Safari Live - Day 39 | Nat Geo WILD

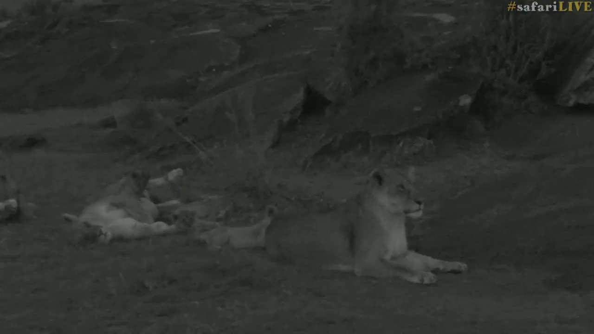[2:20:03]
Now, I don't know if we've done it yet in the final control, but the picture for me is green, and it's a rather sickly green. So what we do is we pull the saturation out of it, and so you see a black and white image, which is a much more attractive image than the one that we're looking at now. I'm not sure why infrared translates as green to the cameras. Do you know, Fergus? I think for some reason, in all sort of war movies, the special forces had green infrared.
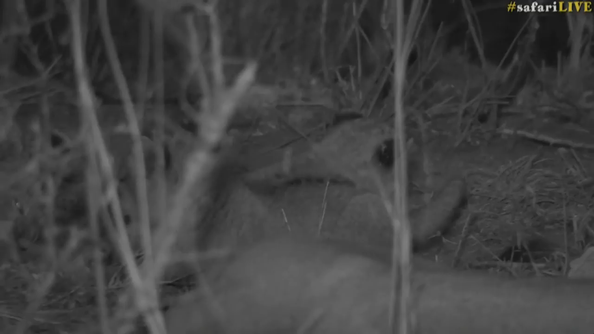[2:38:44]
Their teeth buds are itchy, hence the stick chewing. And it also helps to develop those very strong jaw muscles that will one day be able to clamp the hair way shut of a large prey item. They are dispatching it quickly and quietly.
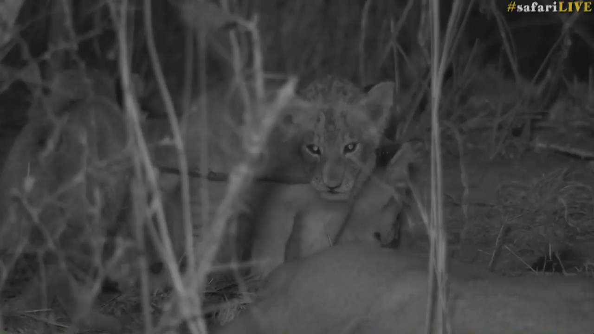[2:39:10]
I must say, I agree with all of you out there that I hope they make a kill soon. And I hope that that injured lioness gets some food and is able to repair herself.
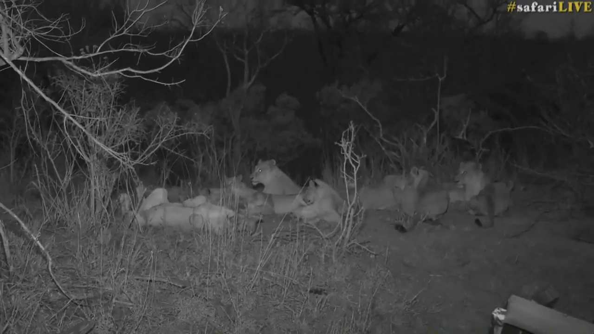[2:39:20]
I mean, if she has been walking around for two weeks with that injury and she is okay, she should be fine. It is going to take a bit of time to heal and I think it is going to leave a nasty scar. Now, Cantrell, you would like to know if the injured one would stay behind with the cubs while the others hunt. Cantrell, there is a good chance that she does that. It is not impossible for that to happen.
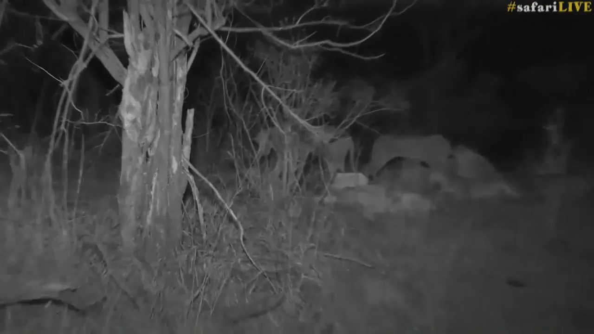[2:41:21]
They just... It is the absolute difference to the leopard we were reviewing a little bit earlier. These are highly social contact species.
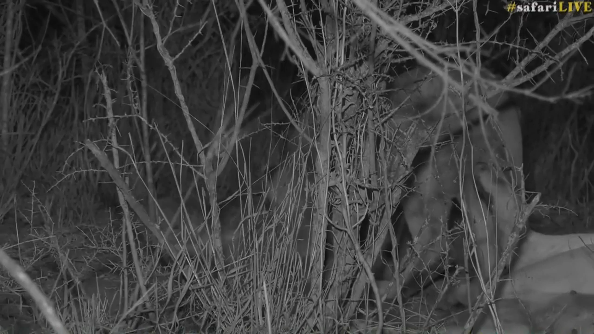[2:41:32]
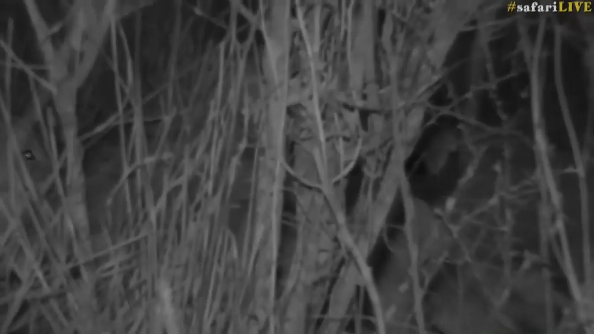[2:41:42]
Belrez, you would like to know if the fur will grow back once the wound is healed. It all depends on what actual damage was there. That to me looks bad enough that I do not think so. I think she is going to have a dark puckered scar there and I think that it is going to take some time to knit. There is no flesh available to overlap. And I think what we are going to see is a puckered, weeping, bleeding sore for a few months to come.
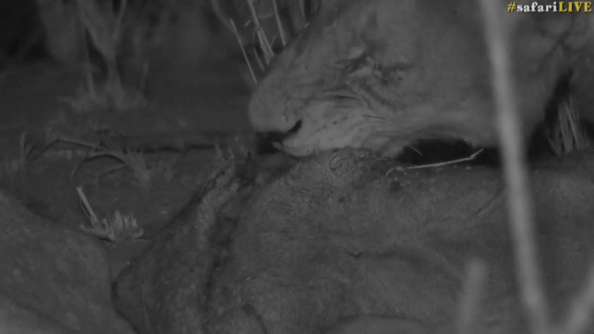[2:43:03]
And so she is able to scrape off dead tissue.
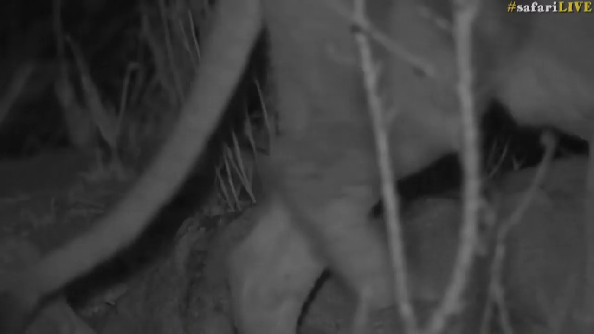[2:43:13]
And that is obviously where the septicemia will arise from. Oh, another big year on there. No, not quite.
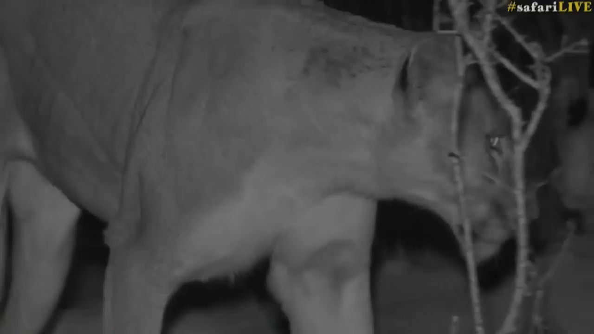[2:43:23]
This is a good place for them to be in, you know. They are about a mile away, half a mile away from Gallagopan. Very thick section of bush and they have made many kills in here. Lots of kudu, lots of buffalo. You can see the lionesses are now listening. And Gallagopan and Juma Dam holding some water draw cards for animals all around. And the thick bush offering some protection.
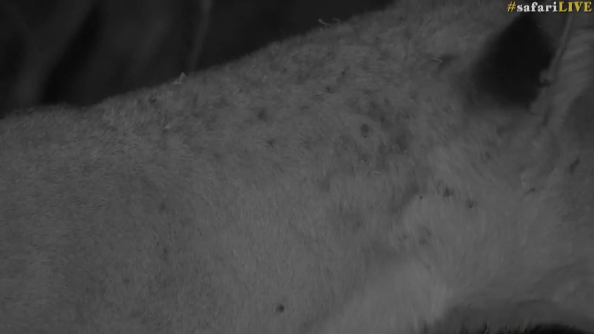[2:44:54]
When they start to get those big ticks on the side there, it means they are not spending as much time grooming each other as they should. And a tick infested neck is a sure sign of lions that are battling a little bit. It's not uncommon though, so nobody panic.
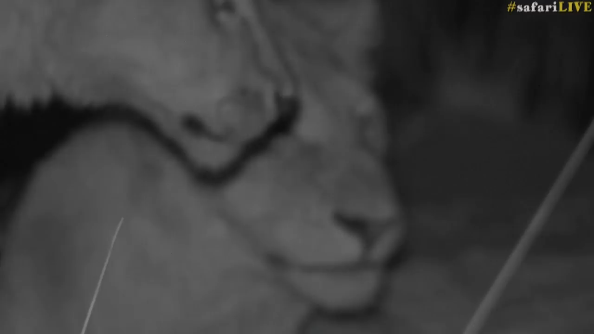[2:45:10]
Fourteen mouths to feed between four and a half lioness is a difficult task. It's not easy, especially not in the sabi sands.
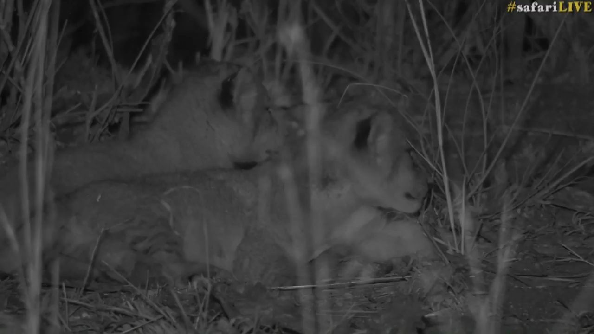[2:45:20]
Now, just look at that. Now from one set of lion cubs, why don't we send you all the way up to the Mara in Kenya where James has some lion cubs of his own. Yes, we do. Unfortunately, we had to disappear from them quickly to try and fix the light, which we've managed to do. But two lionesses have moved off.
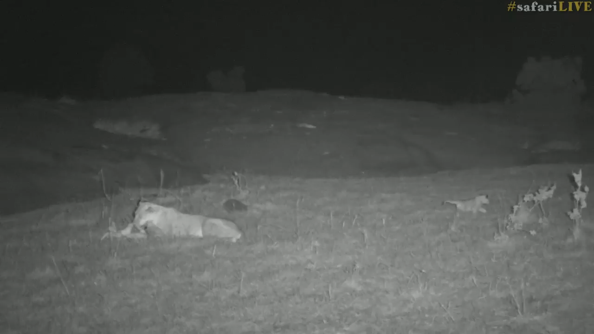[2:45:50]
I don't know where they've gone. I can just sort of hear the other cubs. I now can't see anything with my naked eye. Has that cub gone off to the left there, or to the right? Oh, okay. I'm going to just shift slightly forward. If we do get a slight black screen, just stay with us, because we'll come back, I'm pretty sure, almost immediately. How's that?
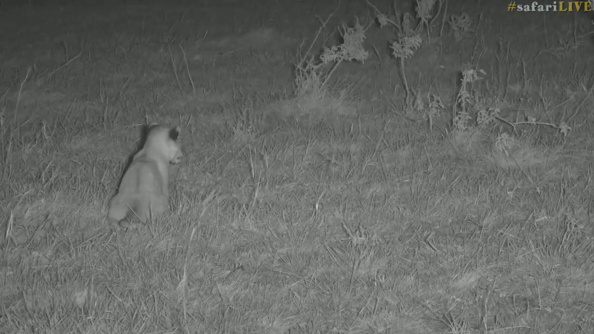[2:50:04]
I can hear one calling now. Are the cubs calling? Yes, moving north. Maybe the lionesses got up onto the rock there and went behind, perhaps. Ferg, shall I sneak slightly forward or wait here? What do you think? Let's go slightly forward, everyone.
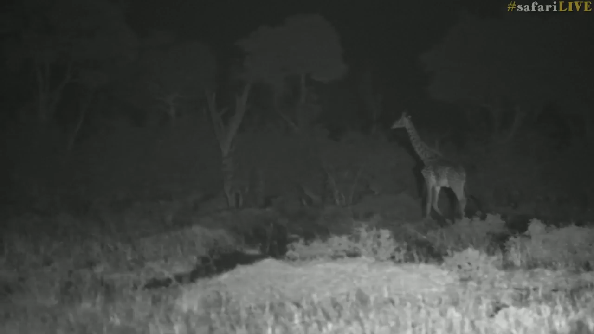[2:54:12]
So we're on our last night of our low light camera. You can see that giraffe disappearing into the distance. Now, very, very exciting. And I know the visuals of those cheetah cubs were not the greatest. But what it does mean for us is right on our doorstep, right next to home, is we've got a female cheetah and at least two cubs. There might be one or two more. And she is going to be there every day, up and down along the escarpment. So we're going to have lots of access. And this is very exciting.